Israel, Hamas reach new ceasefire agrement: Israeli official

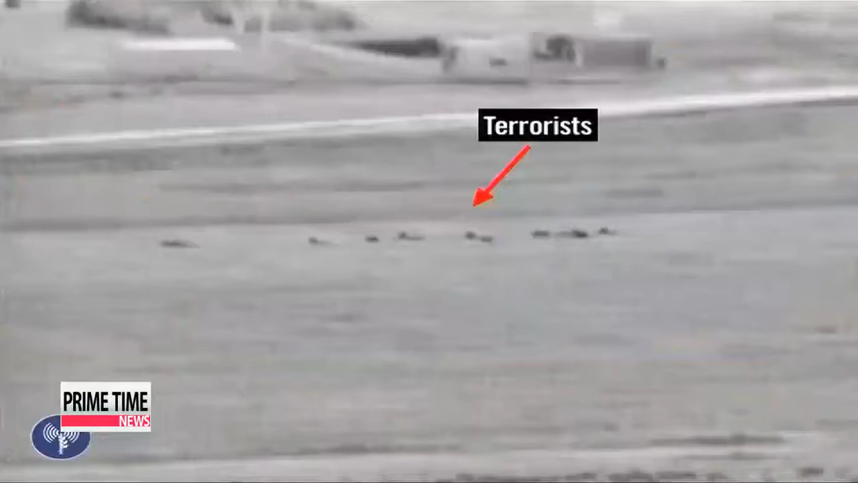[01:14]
A military source said that Israeli forces fought back at least a dozen Hamas militants, adding there were several Palestinian casualties.